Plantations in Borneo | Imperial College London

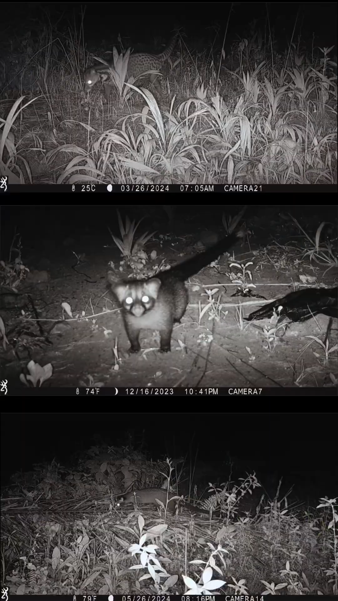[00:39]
for example on our camera traps we regularly find three species of
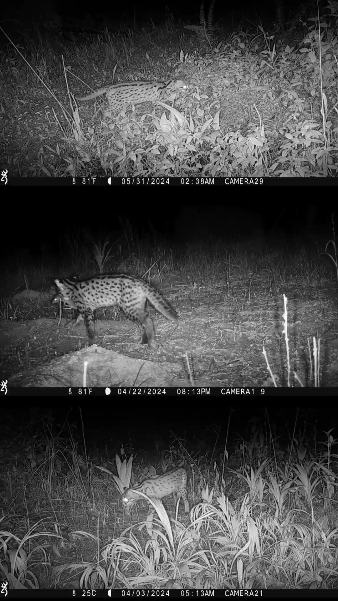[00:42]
civet the leopard cat the critically endangered pangolin
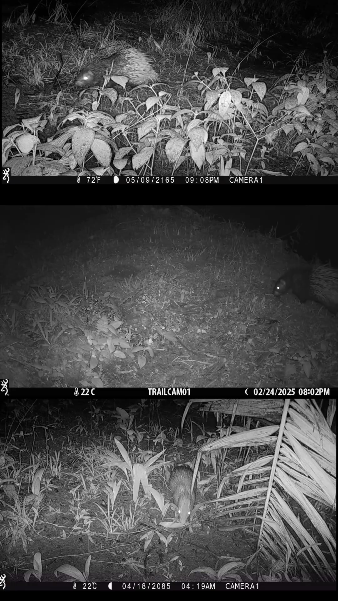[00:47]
porcupines bearded
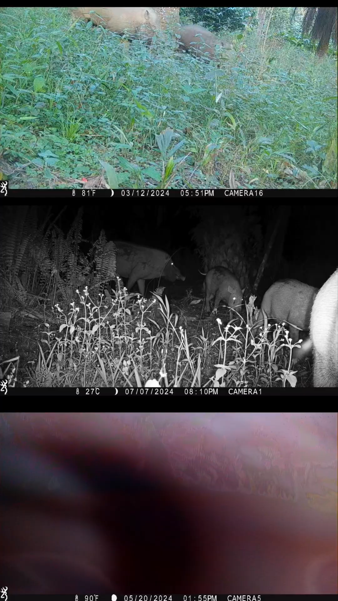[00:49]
pigs whose population has almost completely been wiped away by African swine flu
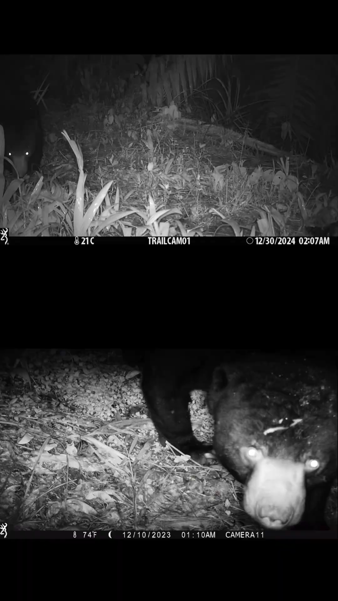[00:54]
and the occasional sun bear so studying how these animals are affected by different production methods can provide crucial information for their protection